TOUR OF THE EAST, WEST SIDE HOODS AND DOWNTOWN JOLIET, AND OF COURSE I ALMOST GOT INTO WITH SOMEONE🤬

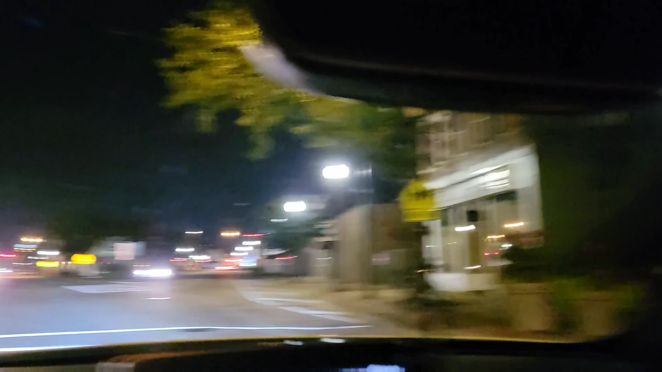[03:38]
only real joliot people know where that's at oh i'm from the walk i'm gonna drive take y'all over here to the
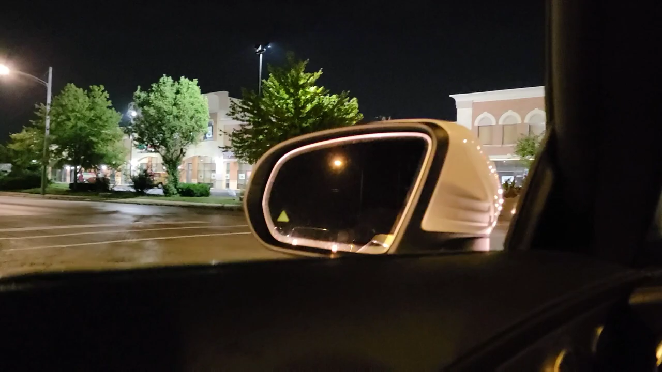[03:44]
uh what's it called nicks pizza i think they got some fire wounds man and some fire pizza
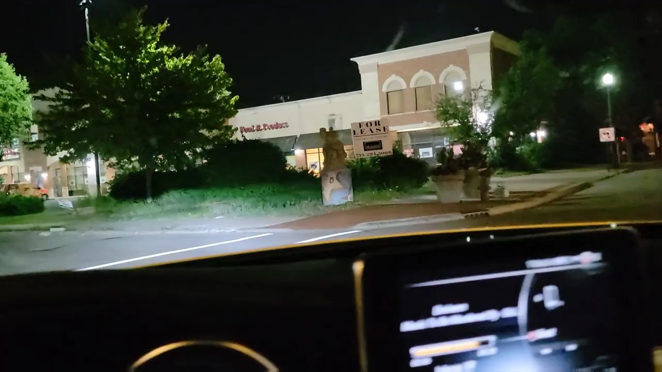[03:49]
i would go to the east side over here most of the time
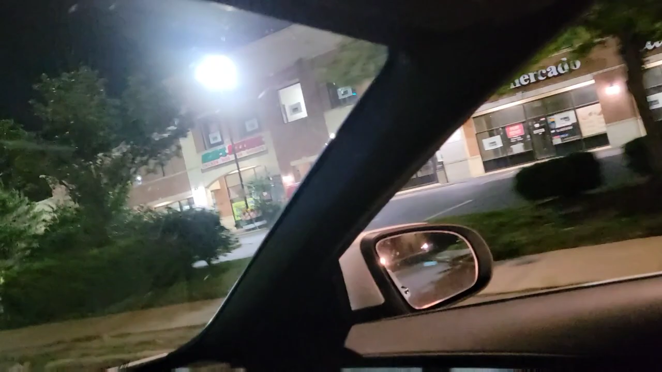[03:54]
yeah nico's nico's nico's picture that's what it is i'm gonna
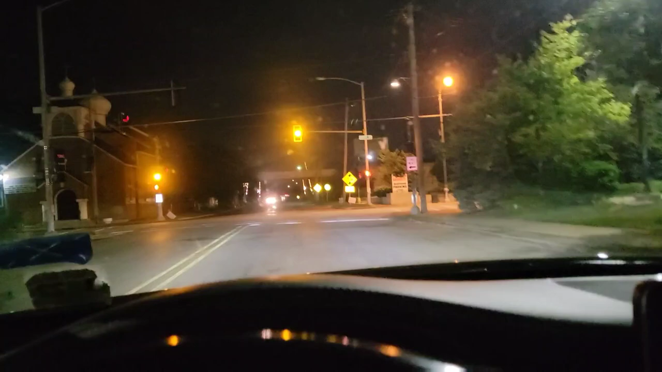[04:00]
catch this yellow light we're gonna go through these drain tracks and get to the east side i'm gonna be with y'all and actually we on the east side right now but we're gonna get a little bit more in there be right back
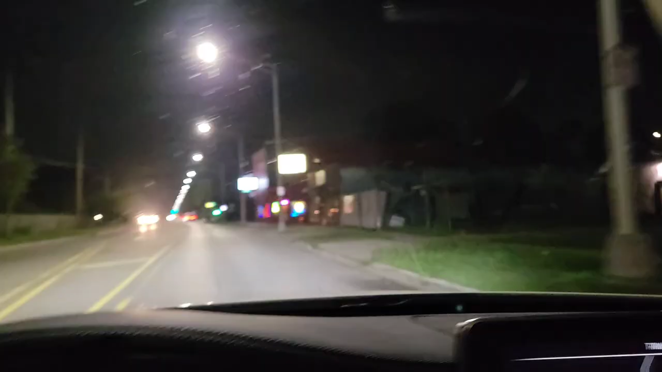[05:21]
here comments street auto parts and you can't even see the sound
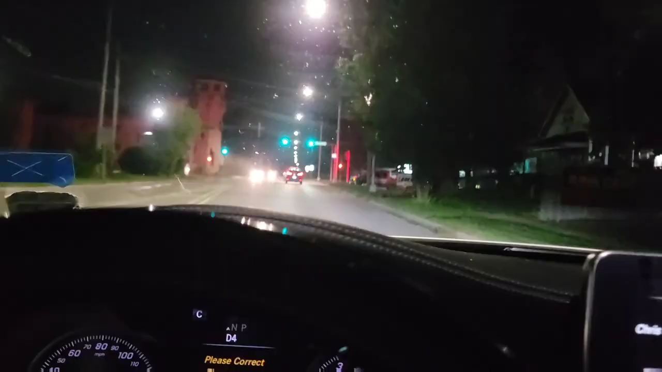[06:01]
but right here imperial roofing y'all see it here
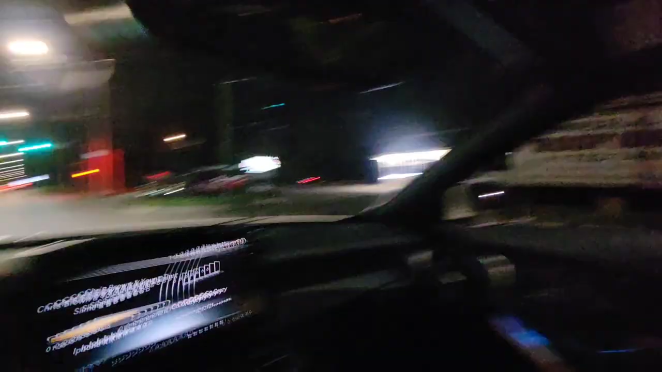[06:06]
roofing my boy
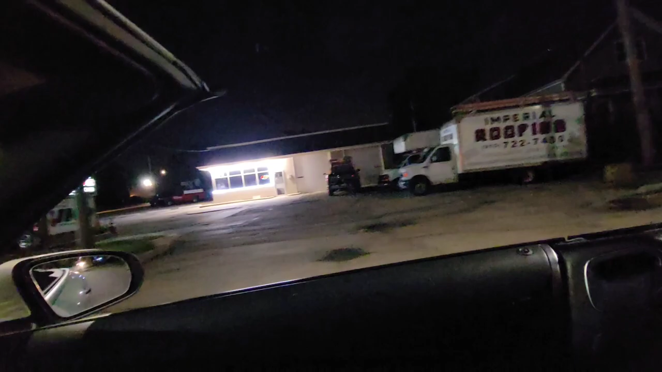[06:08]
uh davy family uh so make sure y'all gonna show them some love and this the old uh uh oh we got cops right here the old joliet prison y'all ooh wee they probably looking at me like the
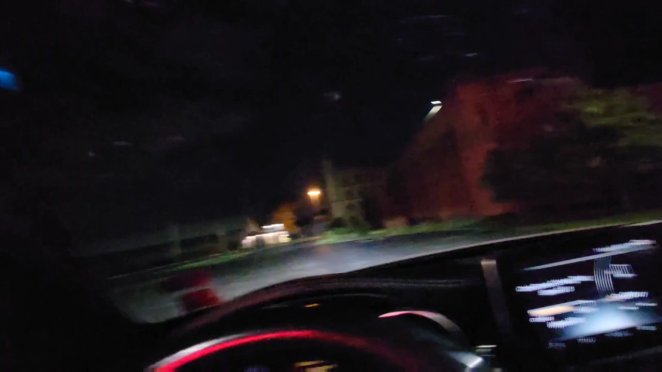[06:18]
cops want to get on my ass that's gonna be content but this is the old joliet prison y'all it was cracking back here before
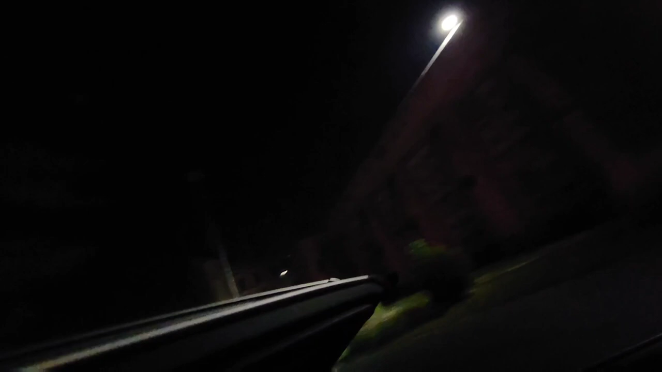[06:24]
man look with the cop on over here y'all we're gonna catch them they searching the car looks like
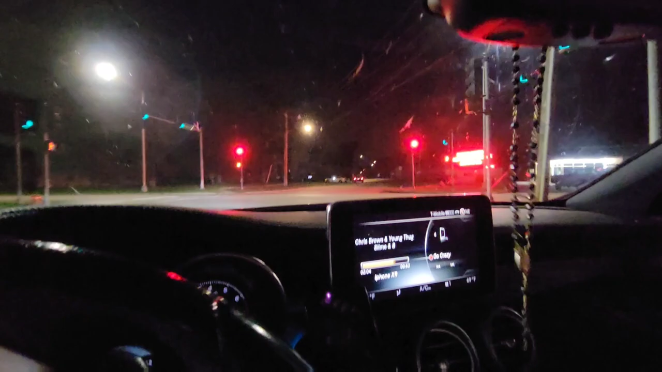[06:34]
who knows what they on look at them they on what they looking at
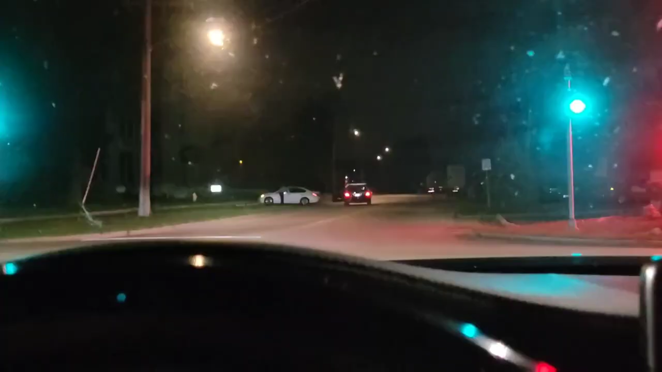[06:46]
oh they pulled somebody over why y'all on that with the peoples why y'all on that with the peoples
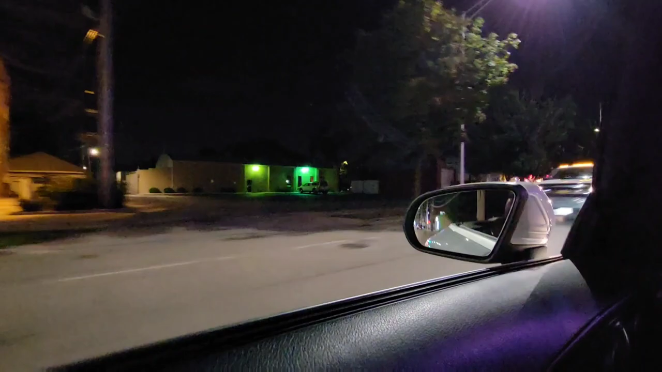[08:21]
uh let's go miles that's where the church is at right there that right there with a green and yellow light that's where that's where we uh baptize our niece and nephews in the future of our family dang i can't even see oh yeah oh yeah yeah yeah you can see it you can see it oh this place fire too guys casa blanca oh my god so good guys so good if y'all ever had a chance my people's out here on the bike and shit yeah they are kicking it
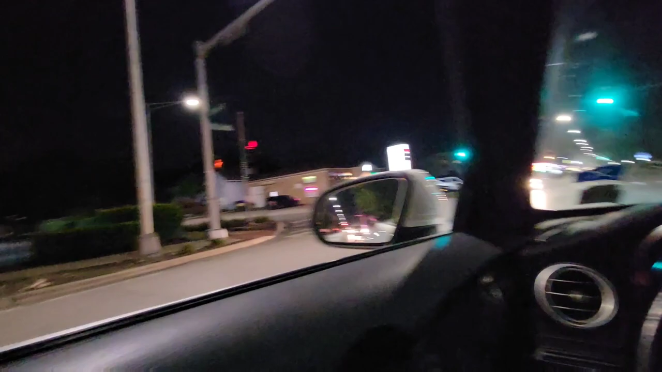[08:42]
okay okay okay oh we got a benzo behind us let's see they just built this thornton's right here y'all this thornton's was never here before this was like an empty spot i believe i forgot what was there now i'm gonna take this left
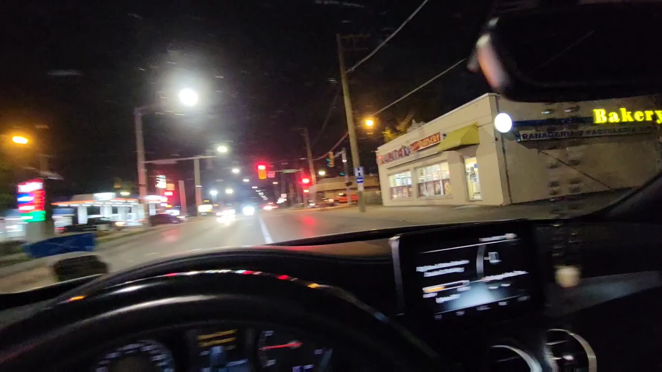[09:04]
and we we on jackson and collins y'all this
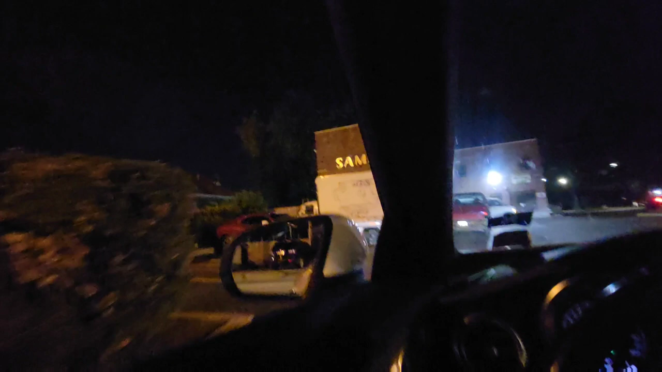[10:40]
i might as well just go through their thing sammy's it's going down down
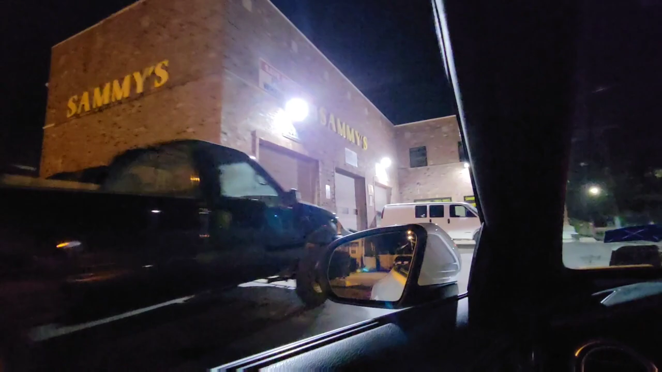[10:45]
they probably get a warning on their crammers like who the fuck is this coming through make sure
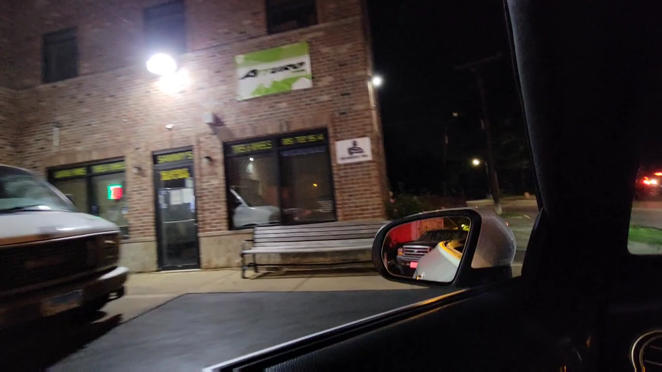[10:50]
y'all check my boy sammy's and i'm out you feel me we're gonna go back this way man i'm
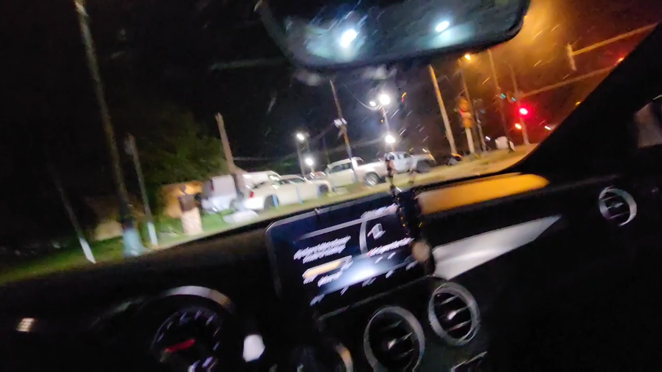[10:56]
gonna go but that's king hood over there yo now i ain't got problems with nobody anyways but still you're